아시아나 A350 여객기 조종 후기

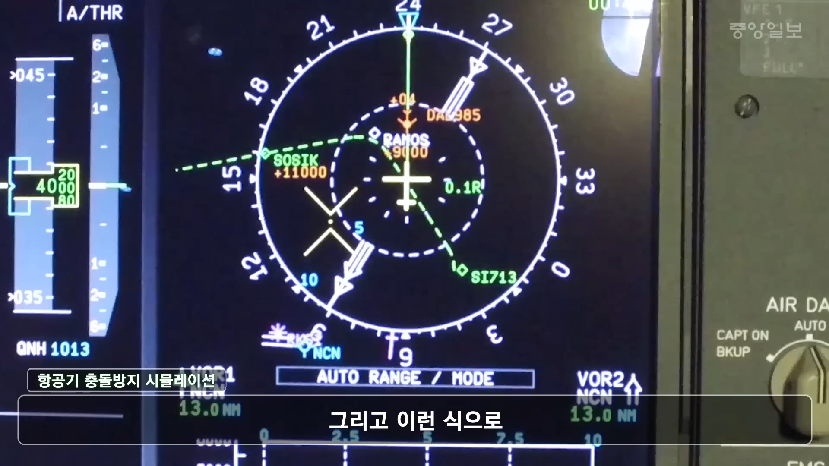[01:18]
이런 식으로 어느 바운더리 안쪽으로 들어오면 얘가 소리를 내요 비행기 자체가 지금 제가 만지지 않은데도 알아서 비행기가 강화를 하고